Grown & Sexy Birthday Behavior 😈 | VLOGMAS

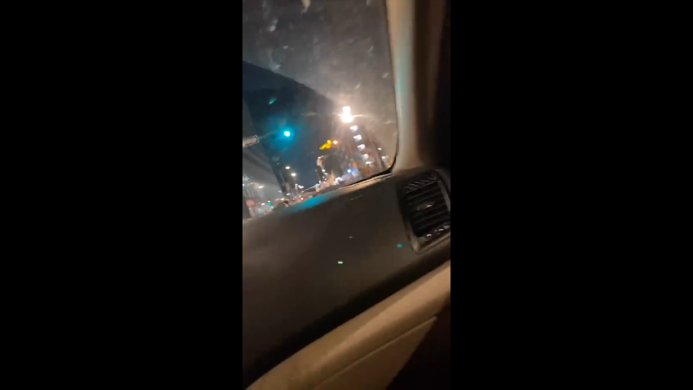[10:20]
All I know is I think we downtown somewhere. Oh, what is that down there? Definitely down. Oh, we're downtown. So we are downtown. I'm not driving, so I don't get to know the destination. Oh, what's that? Oh, that's a theater. Ooh, fancy. Okay, we are at the 16th Street Mall, so I knew that part. But yeah, guys, that's about all a nigga knows. Y'all, give her, she got me it, y'all.